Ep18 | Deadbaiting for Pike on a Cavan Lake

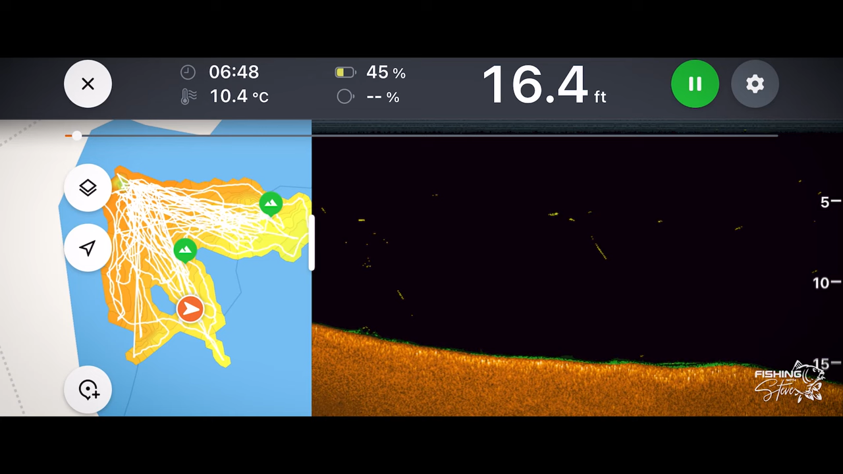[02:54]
On screen: depth 16.4 ft, water 10.4°C
So you're going from 6 to 17. There's no real kind of edge drop off. It's kind of a nice slope, which will allow great for the baits just to lie on the bottom and the line to run back up the top of them.